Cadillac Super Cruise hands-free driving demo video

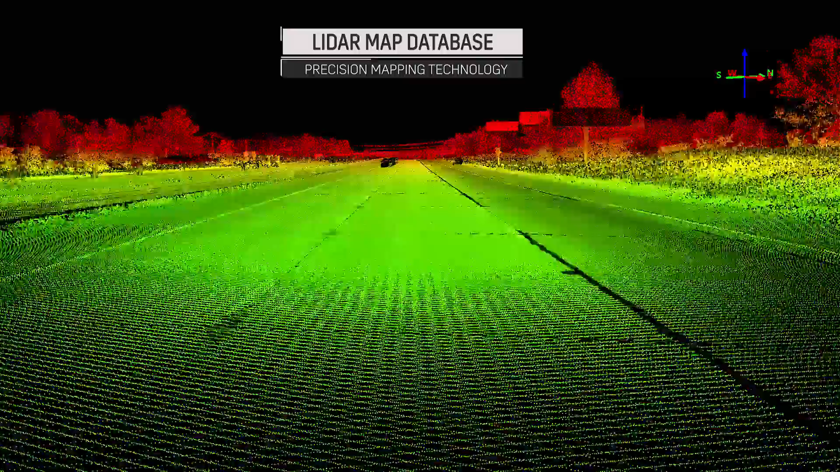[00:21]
A precision LiDAR map database provides detailed information about the road ahead, and advanced cameras, sensors,